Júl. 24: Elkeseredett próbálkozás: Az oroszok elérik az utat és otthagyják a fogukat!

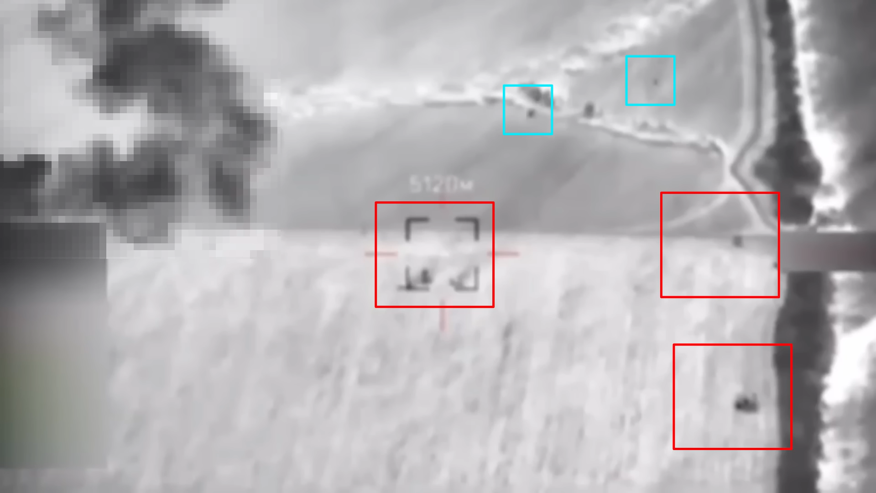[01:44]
ahogy egy orosz S-300V légvédelmi rendszert az ukránok kazettás lőszerrel ellátott Highmars rakétákkal támadják. Az ilyen csapásokról eddig készült egyik legrészetesebb videón az is megfigyelhető, ahogyan a rendszer különböző elemeit külön-külön,
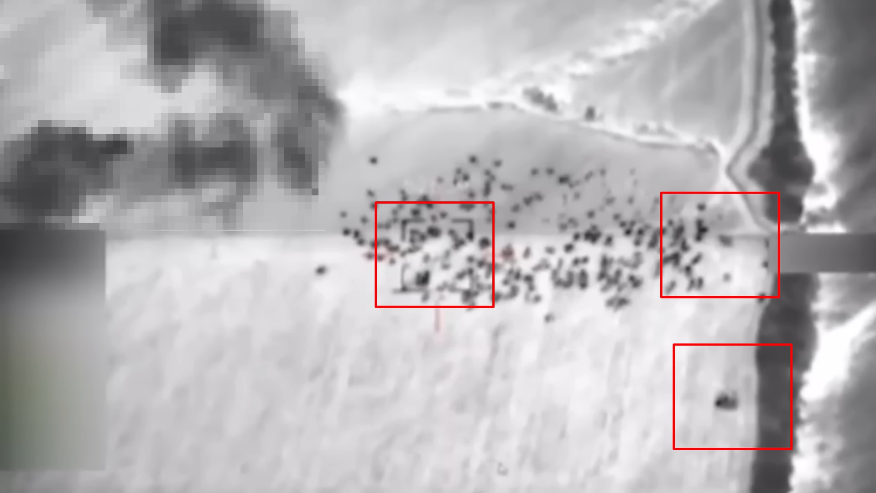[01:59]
de többször is célba veszik ezekkel a rendkívül hatékony nyugati lőszeret. Ennek következtében a felvételeken az is jól látható, hogy a rakétaindítók, a radar és a parancsnoki központ is megsemmisül. Az akcióról készült eredeti, cenzurázatlan felvételek a Telegram csatornánkon találhatók.